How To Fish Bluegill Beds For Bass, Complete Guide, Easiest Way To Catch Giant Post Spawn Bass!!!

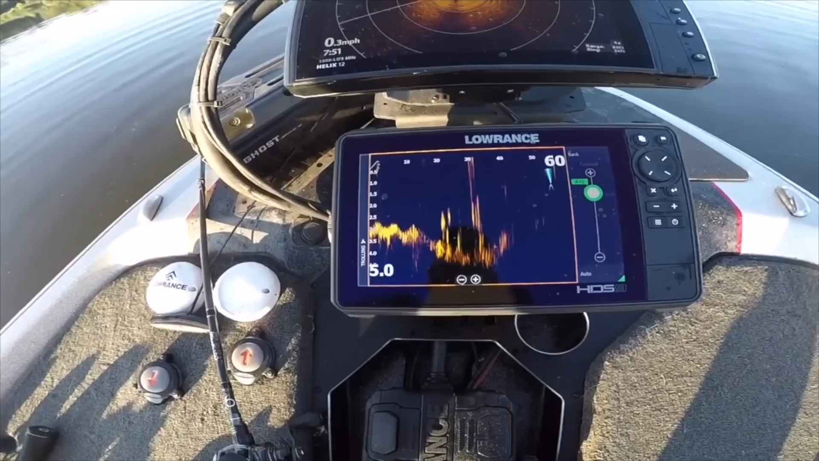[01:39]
Lowrance HDS live on the front that's rigged up with Lowrance active target I've also got a Humminbird 360 unit that's rigged up on the front
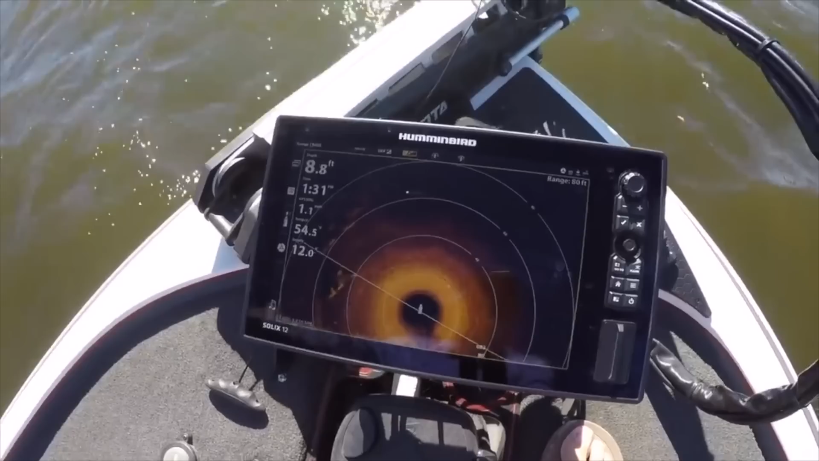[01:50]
On screen: depth 8.8 ft
As well now you guys have seen Some electronics videos feature over the last year and a half or so that's been done in this boat with these graphs They are dialed in tuned up
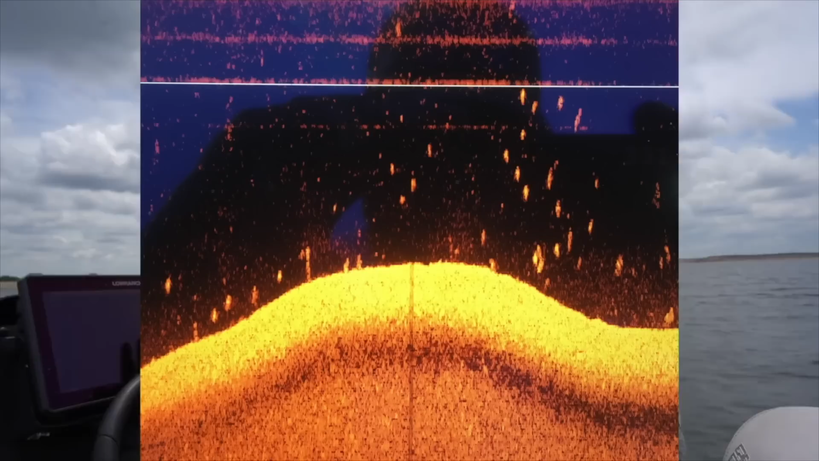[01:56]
ready to go at a very very high level about as good as you'll probably be able to find out There also have a